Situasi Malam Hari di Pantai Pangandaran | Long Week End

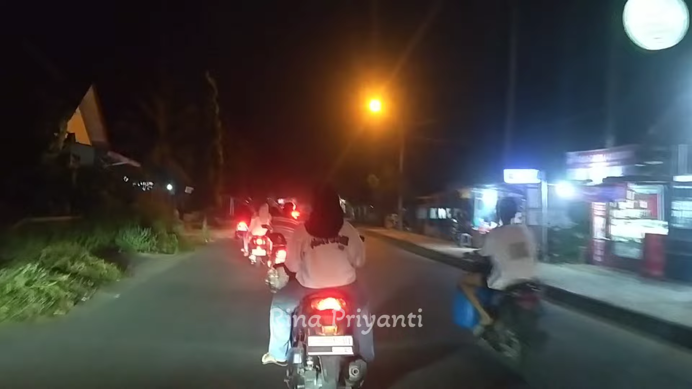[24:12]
Wah, mantap ya. Ini tapi banyak motor juga ke sini. Jalan-jalan juga ya. Jalan-jalan malam hari di Pantai Pangandaran.
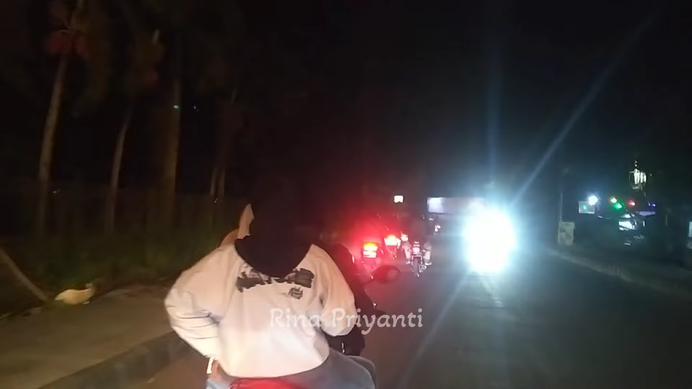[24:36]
Kita mau belok ke kanan. Kanannya? Kita cari obat. Ke kanan.
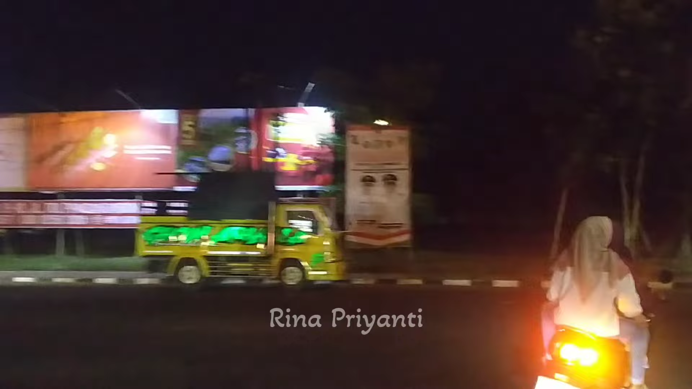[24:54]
Kalau ke kiri itu ke Taman Sunset ya. Kita keluar dari Pantai Pangandaran lewat gerbang utama. Oh, ini di sini besok.